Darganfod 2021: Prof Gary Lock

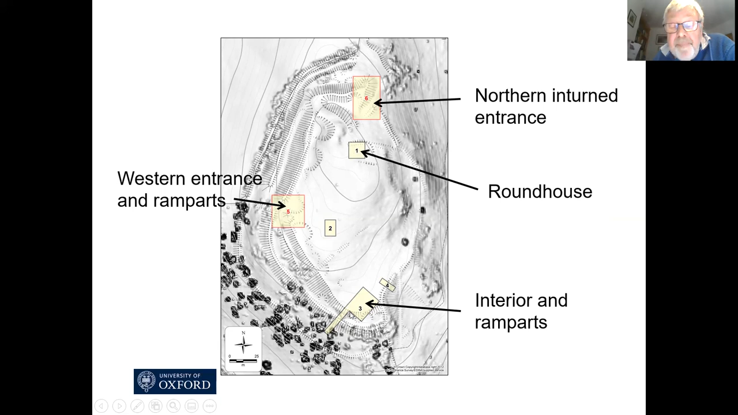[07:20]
trench six the northern intern entrance, trench five Stapleton supposed entrance and the ramparts and trench three which goes across particularly the outer rampart.
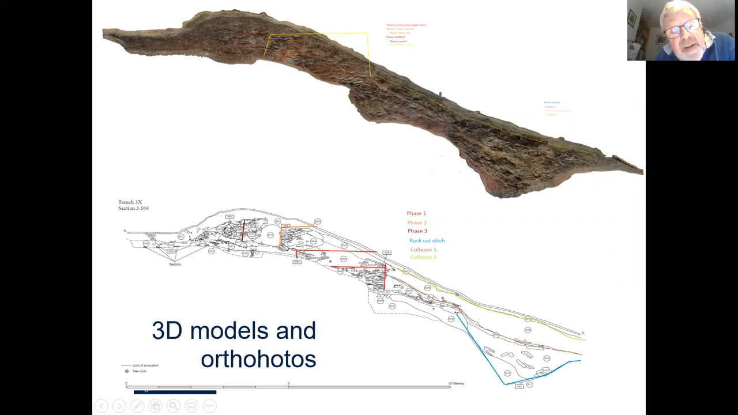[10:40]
this pile of shale behind the phase two face.